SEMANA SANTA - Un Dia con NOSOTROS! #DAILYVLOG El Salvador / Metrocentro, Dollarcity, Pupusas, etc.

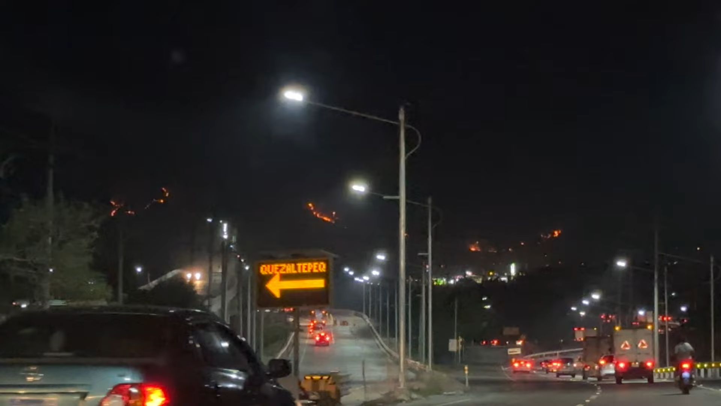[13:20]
Esos son como 2-3 kilómetros. Se sentía olor a quemado.
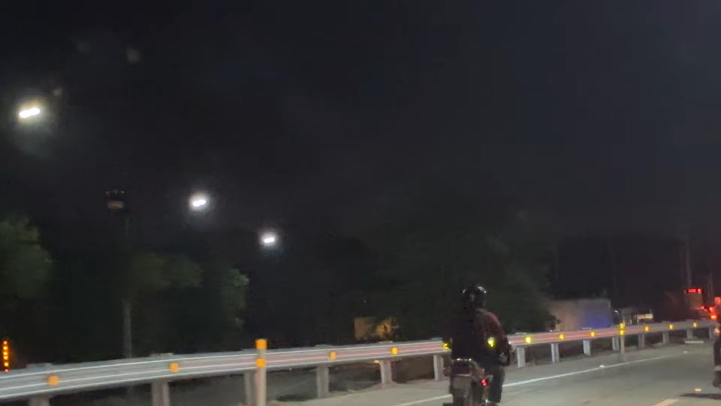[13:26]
Yo no creo que sea controlado eso, la verdad. Nunca había visto que agarrara fuego esa parte de ahí también.